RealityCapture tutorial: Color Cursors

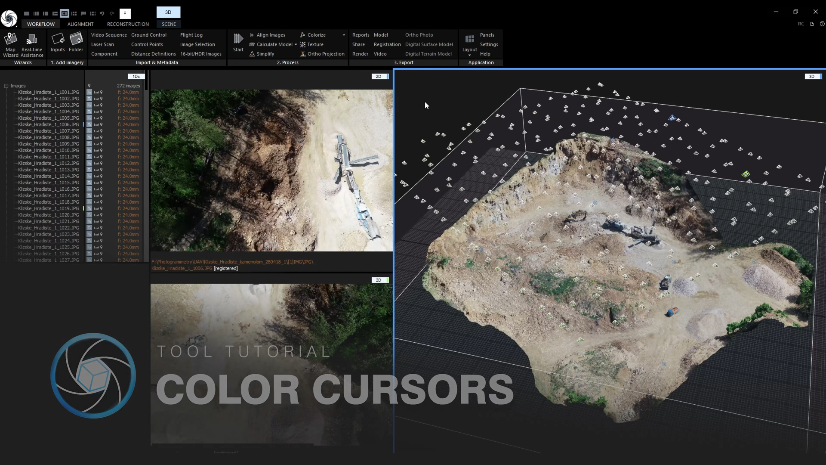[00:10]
I will show you what color cursors are, how to assign them and how you can use them. They can be very helpful for navigating complex scenes, better data organization and for aiding certain workflows like placing control points. So what exactly is a color cursor? Notice this little color bar right next to the view type selector. This one is currently set to blue. When I click on a certain image in the 1DS view, the blue color cursor is automatically set to it and it is displayed in the 2D view with the blue cursor.
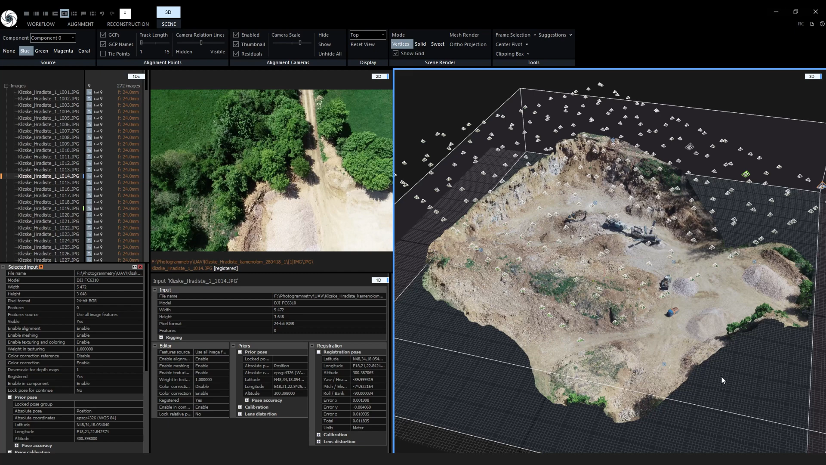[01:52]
What if we want to also update the 3D view and look through the selected camera? Well, that is possible. Just assign the blue cursor to the 3D view and press enter on the keyboard to enter the camera view. If this thumbnail is distracting you, it can be easily disabled. Go to the 3D scene context tab and uncheck thumbnail.
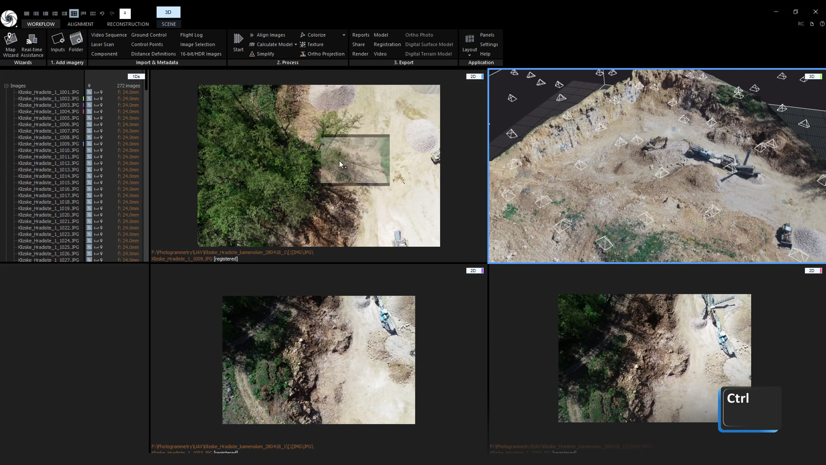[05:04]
If you hold down SHIFT while releasing, the cursor will be removed like in the previous case.